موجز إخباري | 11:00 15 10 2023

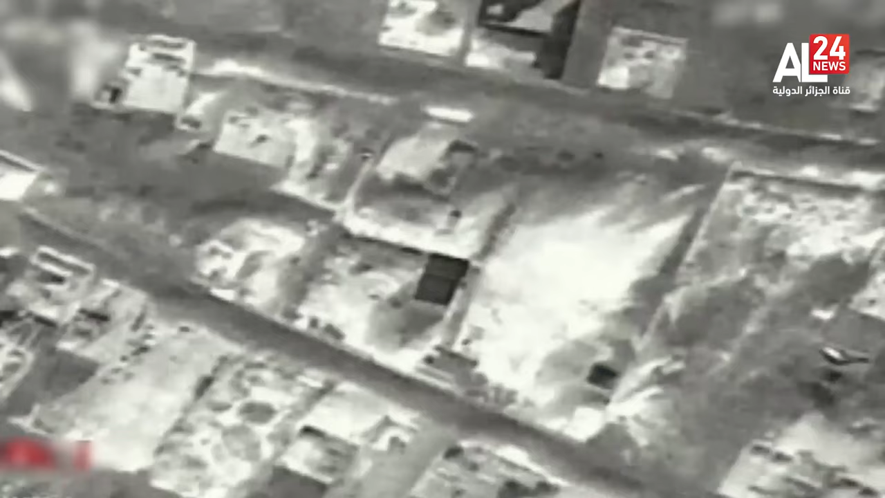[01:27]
لعائلة دردونة في جباليا شمالي قطاع غزة كما شنت طائرات الاحتلال